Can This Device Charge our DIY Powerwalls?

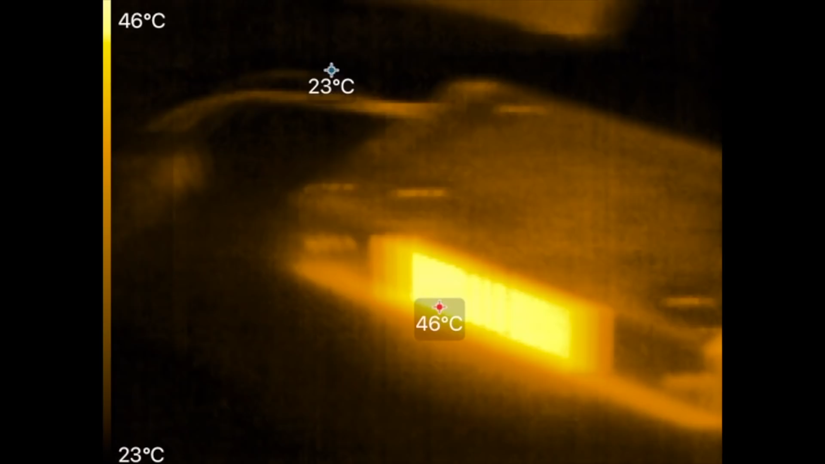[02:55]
On screen: scale top 46°C, scale bottom 23°C
the power supply is running kind of
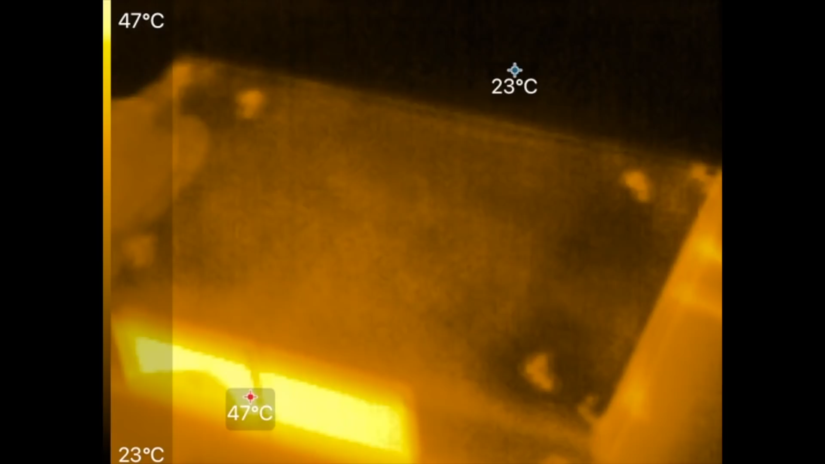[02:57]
On screen: min 23°C, scale top 47°C, scale bottom 23°C
hot yeah it's
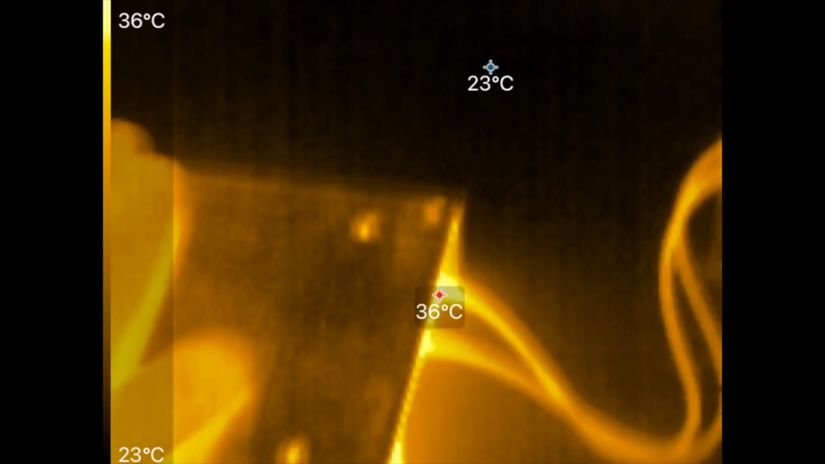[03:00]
On screen: max 36°C, scale top 36°C, scale bottom 23°C
it's it's running hot right
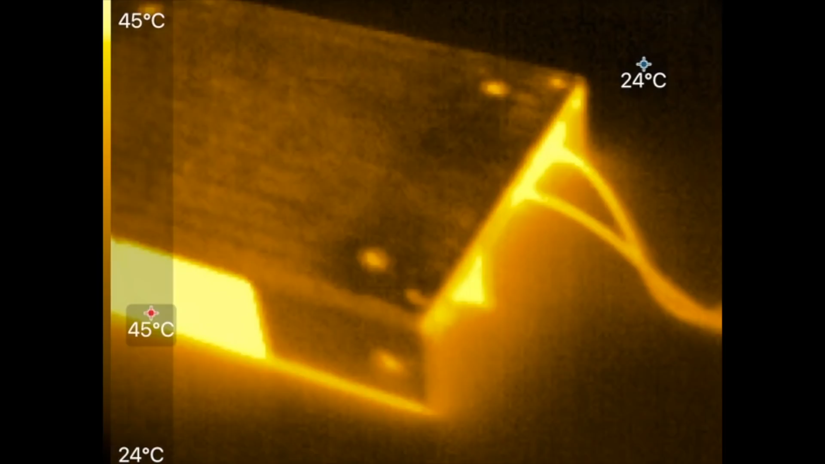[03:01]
On screen: scale top 45°C, scale bottom 24°C
it's like up there where you you you don't want
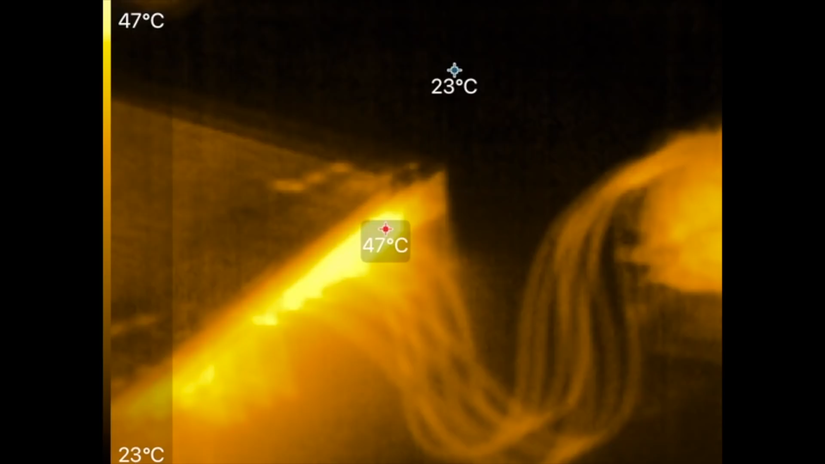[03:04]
On screen: scale top 47°C, scale bottom 23°C
it push
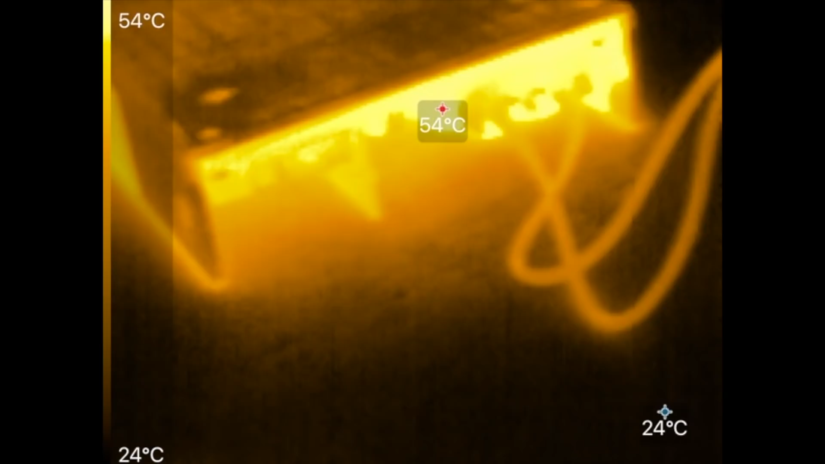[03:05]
On screen: scale top 54°C, scale bottom 24°C
it any harder look at that it's in the 50 60 degrees in there um you
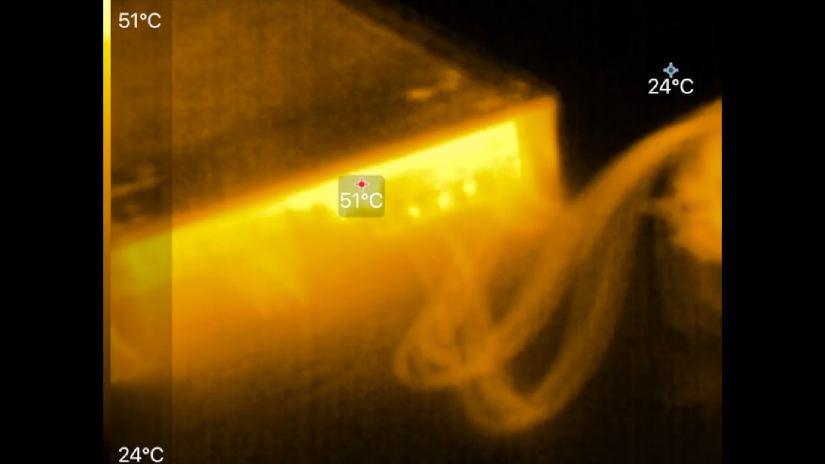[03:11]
On screen: scale top 51°C, scale bottom 24°C
definitely need a fan at this point right now on the other side this guy
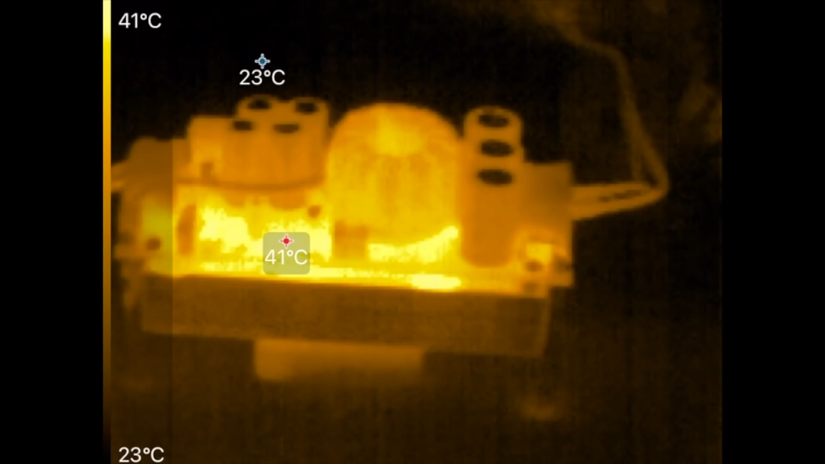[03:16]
On screen: scale top 41°C, scale bottom 23°C
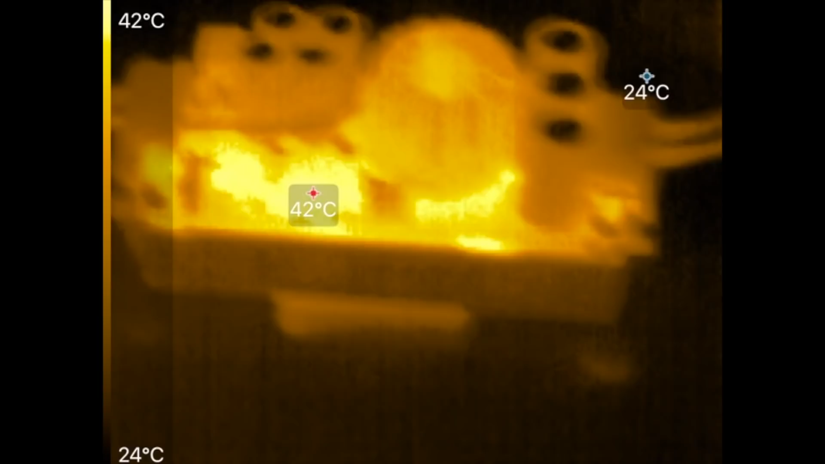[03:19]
On screen: scale top 42°C, scale bottom 24°C
this guy is chugging along no problem as
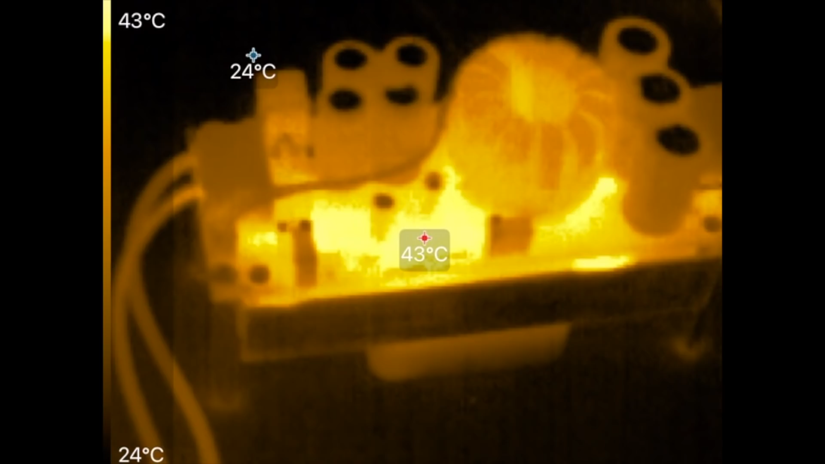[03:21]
On screen: scale top 43°C, scale bottom 24°C
it should if it if it truly is able to you know handle
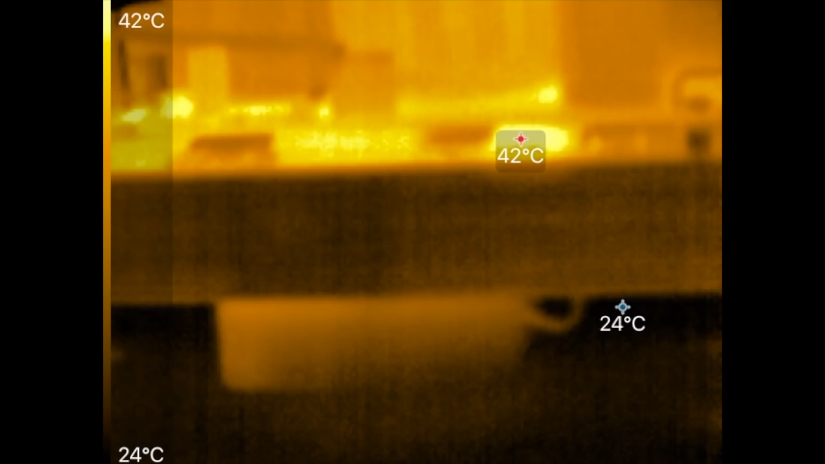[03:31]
On screen: scale top 42°C, scale bottom 24°C
40 amps here we go it's 42 degrees that's the uh
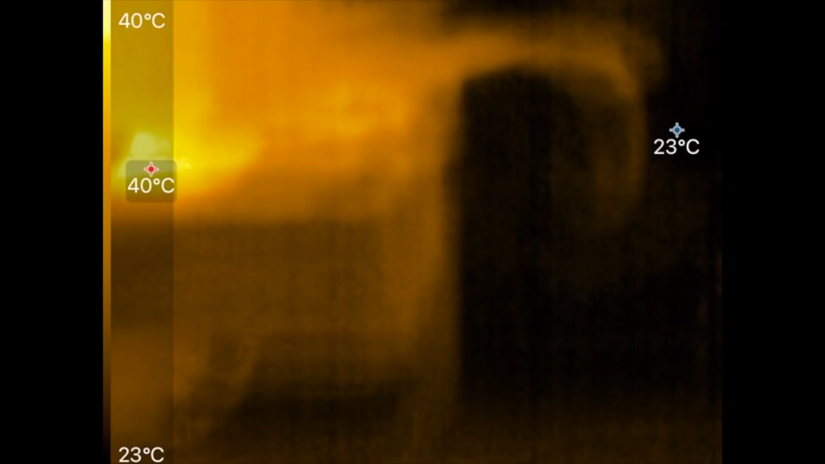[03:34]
On screen: min 23°C, scale top 40°C, scale bottom 23°C
those are the mosfets yeah
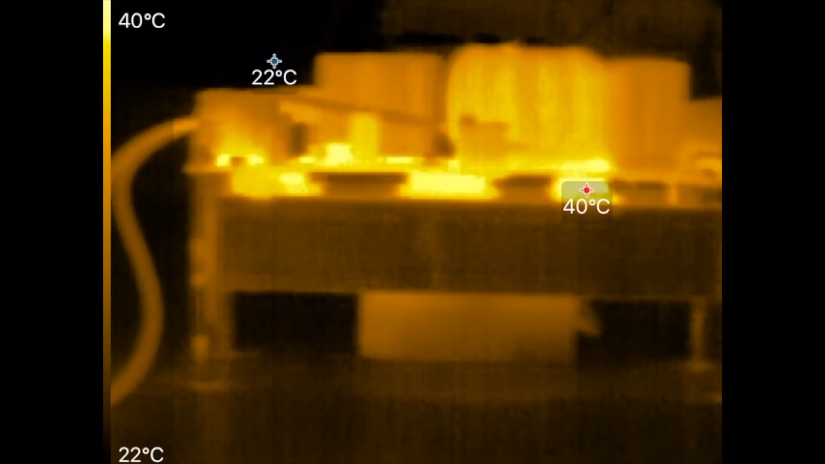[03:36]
On screen: scale top 40°C, scale bottom 22°C
one of them's a mosfet the other one's uh
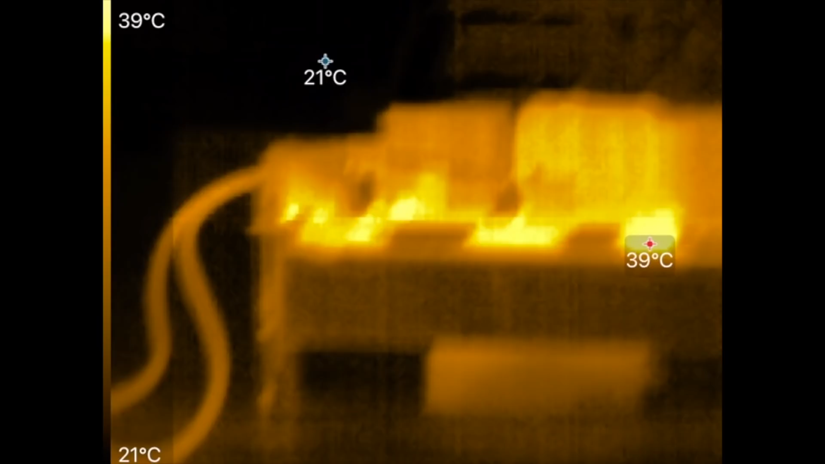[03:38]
On screen: scale top 39°C, scale bottom 21°C
i don't know
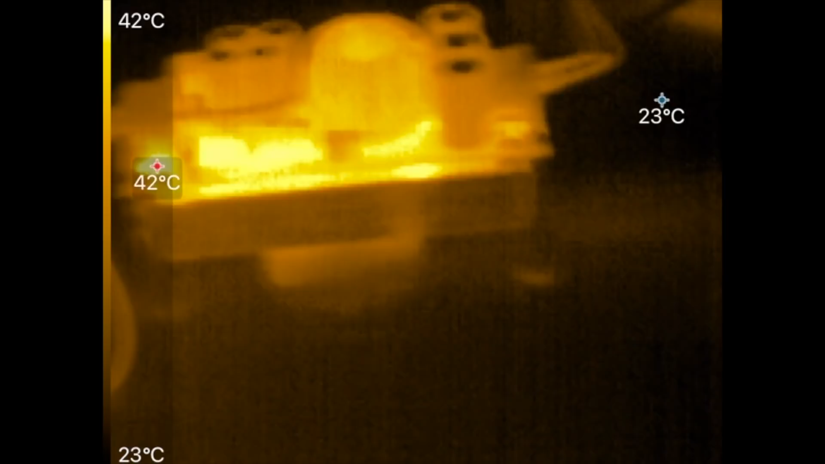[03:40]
On screen: scale top 42°C, scale bottom 23°C
and the batteries of
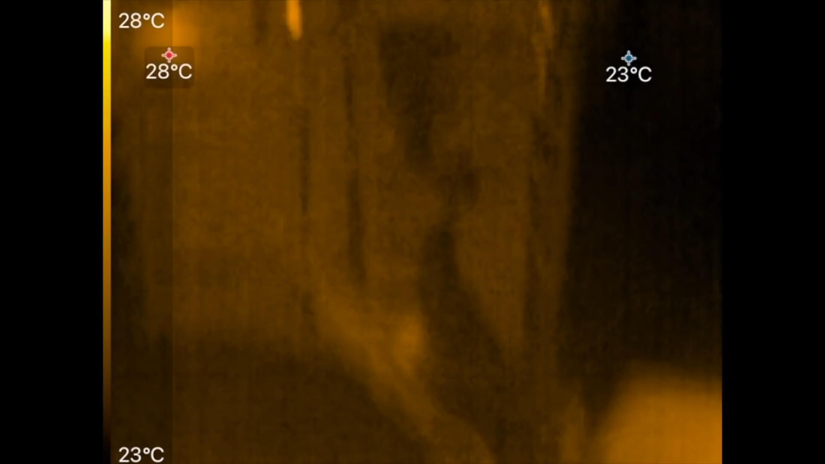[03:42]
On screen: scale top 28°C, scale bottom 23°C
course are oh look at that there is